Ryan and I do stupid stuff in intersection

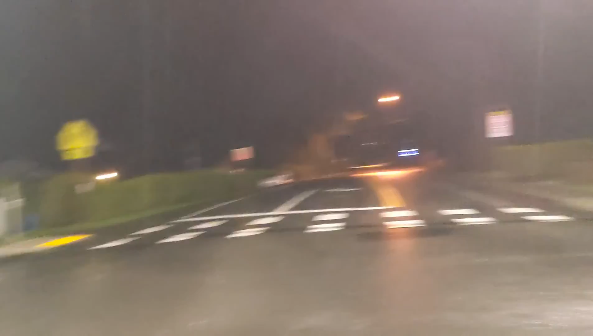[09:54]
That direction, no people. That direction, no people. that direction. No people. And it's 3:54.